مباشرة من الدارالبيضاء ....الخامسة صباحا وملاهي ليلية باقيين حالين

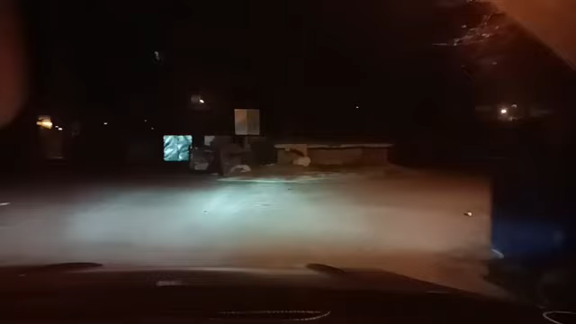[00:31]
مشاهدي متتبعي قناة شوف تيفي، مرحبا بكم في هذا
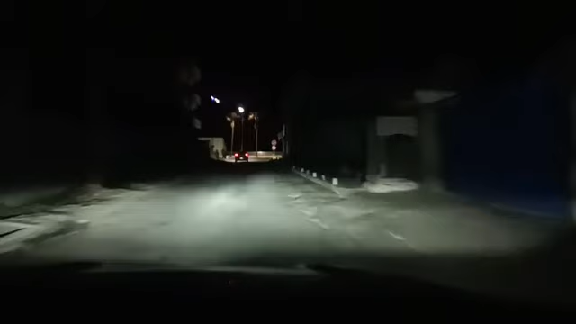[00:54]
المباشر من مدينة الدار البيضاء. كنتواجدو بشاطئ الساحل عين تاب. قناة شوف تيفي توصلت بمعلومات بأن
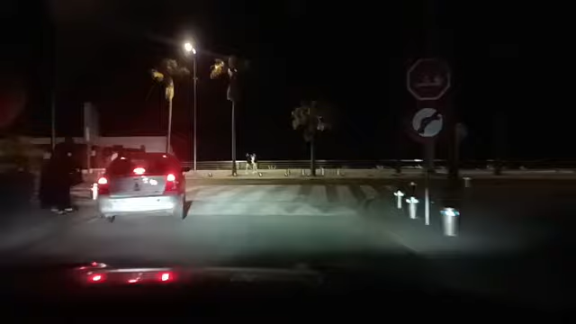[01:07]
عدد من الملاهي الليلية كتبقى حالة من بعد الخامسة صباحا.